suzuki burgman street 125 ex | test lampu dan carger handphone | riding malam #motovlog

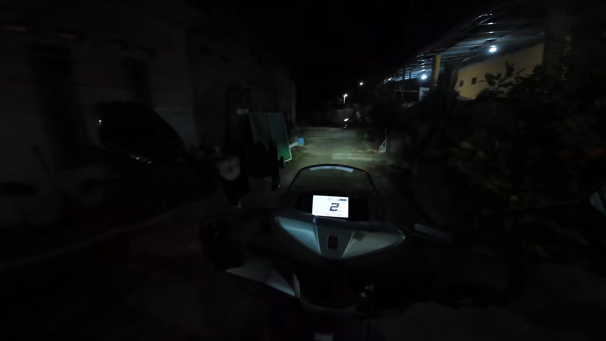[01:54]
Kita lihat lampunya Lumayan terang guys
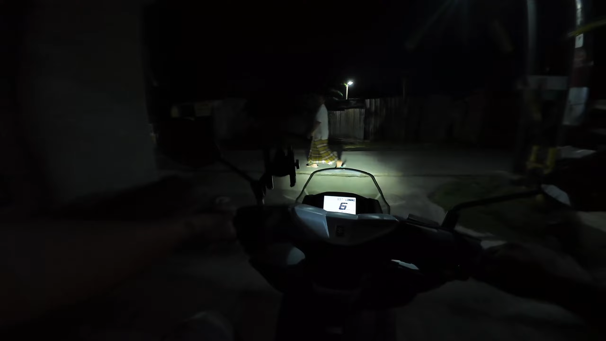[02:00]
Kita muter lewat belakang
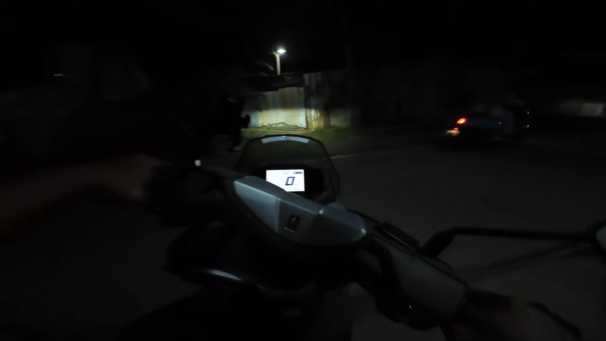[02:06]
Lampunya sangat terang guys
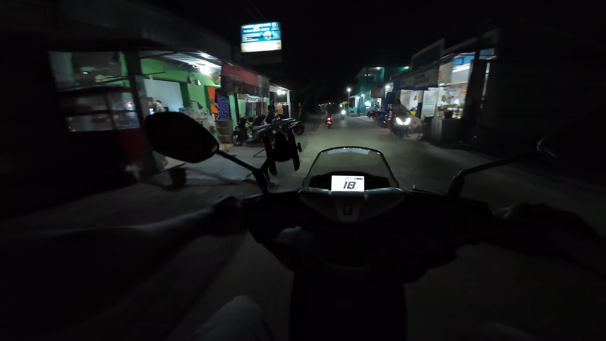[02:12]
Ini di tempat yang cahayanya banyak Lampunya Tidak kalah ya Kita coba lewat tempat yang gelap Ini sambil charger guys Jadi kalau di jalan Ape kita
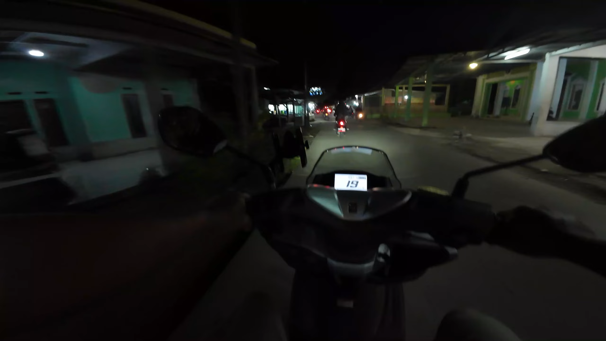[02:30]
Meninggoy Kita bisa charger Pakai konsol Dan kita akan lihat Sebagai mana keandalannya Chargernya guys
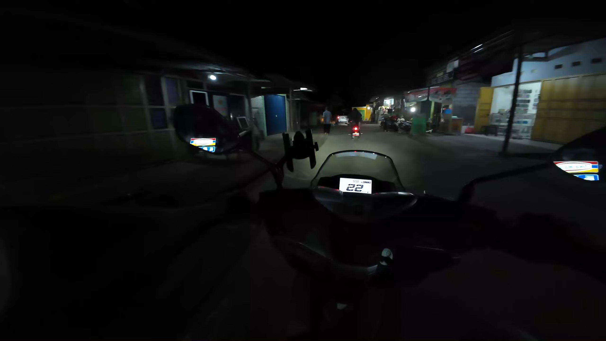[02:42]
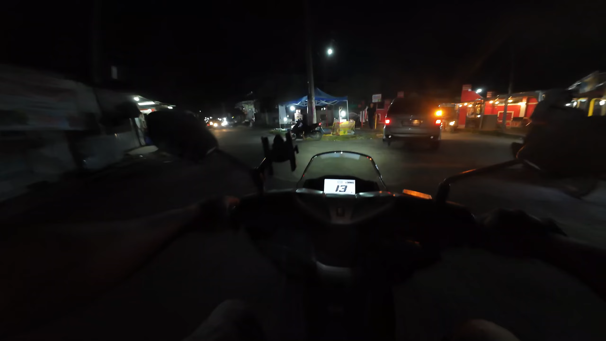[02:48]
Dibanding kedua motor Yamaha saya Lampu ini Bener-bener Apa namanya ya Bener-bener terang guys Dibanding dua motor Yamaha saya Nah yang paling rendup itu Sebenarnya Yamaha Fazio ya Dia kalah dengan Yamaha Gear punya saya Untuk Sorotan lampunya
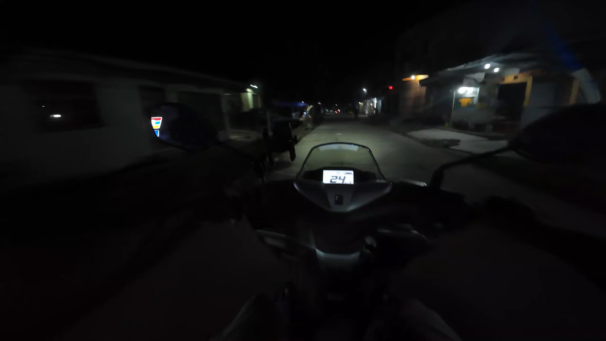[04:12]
Sama dapat Buku Kitab-kitab Buku Petunjuk Komel Lampunya Terang banget ya Sudah sangat Cukup lah Bagus saya Tidak perlu Dimodip-modip lagi Teman gak tahu Kalau buat touring ya Apakah kita butuh Lampu tambahan lagi Sementara ini Kayaknya saya Standaran dulu ya
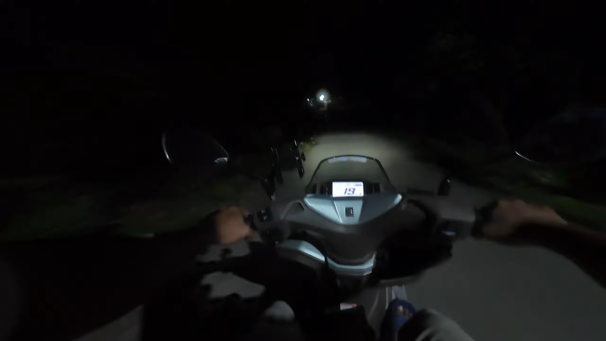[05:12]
Kita tes Lampu jauhnya Guys ya
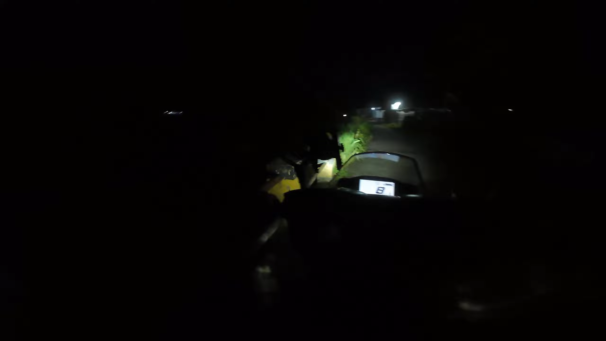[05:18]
Lampu jauhnya Tinggi banget
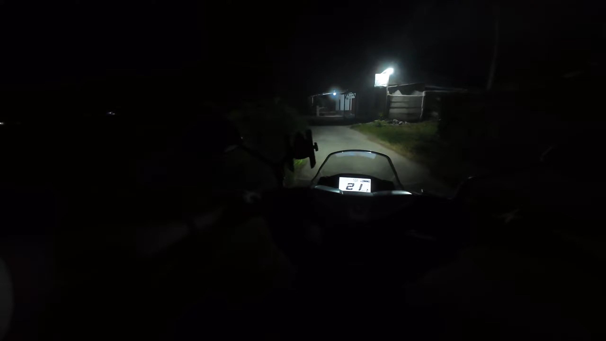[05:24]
Tapi kita lihat Oh ya Cukup lah Kita menggunakan lampu Jauhnya Saya menyorotnya Pas sepi Sebarang cahaya Lampu Dari Sisi Bukmen Pas Pas Sekali
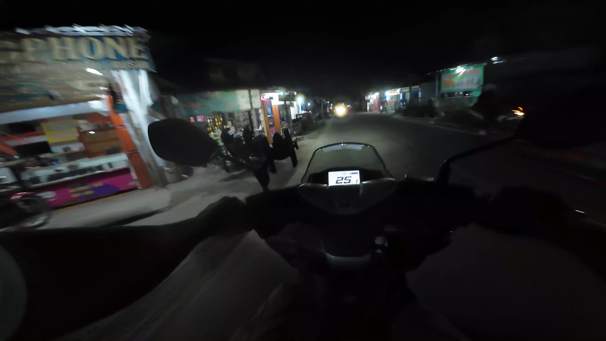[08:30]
tadi di tempat gelap ini sekarang di tempat yang terang kita melawan cahaya dari lampu lain juga tidak kalah ya cahaya kita masih kelihatan di jalan